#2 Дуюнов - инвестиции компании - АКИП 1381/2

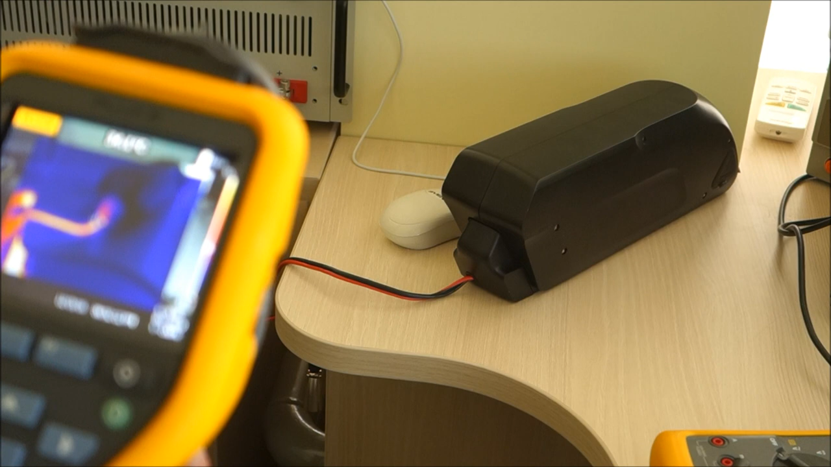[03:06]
сколько градусов 40 градусов 49 то есть у нас сейчас нагревается я просто прокомментирую что происходит на бага нагревается кабель это полтора
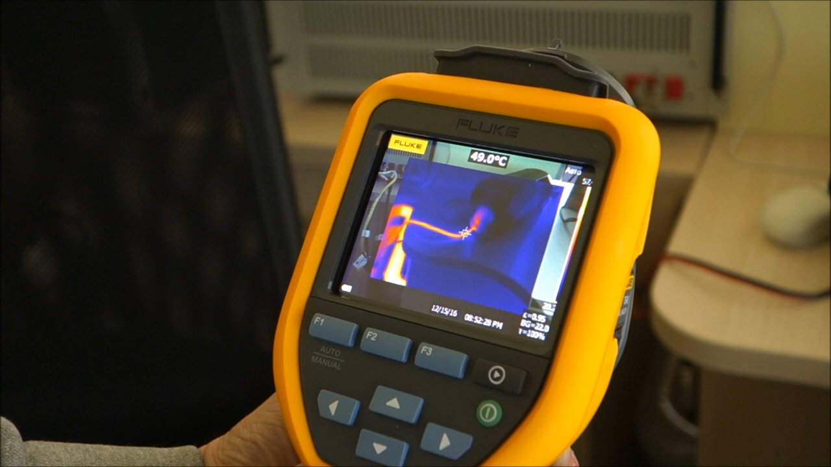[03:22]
квадрата у нас подольский медный кабель который был куплен в мити на недавно и вот он сейчас нагревается у нас до 50 градусов при токе разрядки 25 ампер на постоянку вот так ребята ставьте толще чем толще и меднее тем